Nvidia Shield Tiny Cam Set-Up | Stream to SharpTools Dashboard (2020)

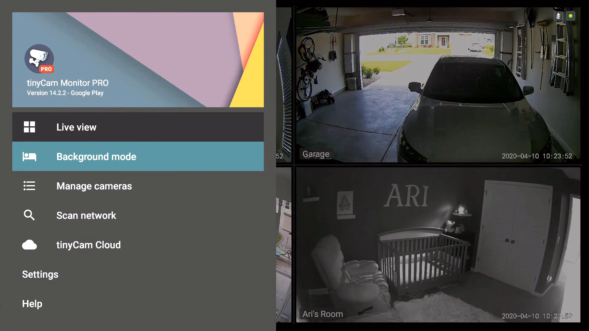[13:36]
we just need to go down a little bit further down all the way to the bottom and we need to toggle the
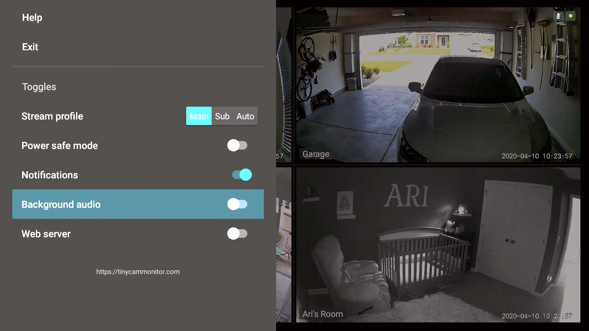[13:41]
web server to be on you have to have the web server on to be able to connect them to sharp tools what you want to do is take a picture of your IP address and your port number that way you have it for when we set it up in sharp tools as you can see it's very easy to add cameras to tiny cam and it also works with a variety of brands so you can bring all of your brands together I hope you found that video helpful if you did don't forget to like share and